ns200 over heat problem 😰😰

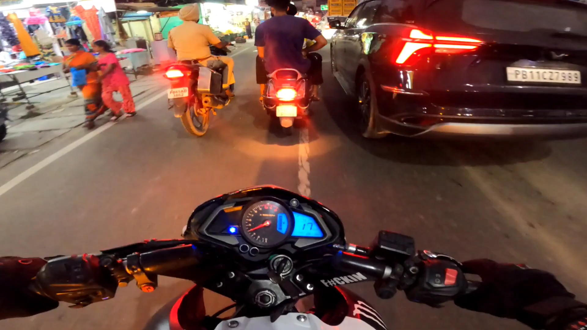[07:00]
कम ऑन बॉयज, एक्चुअली मेरे को रास्ता पता नहीं है, नहीं तो मैं निकाल देता मतलब इस ट्रैफिक से।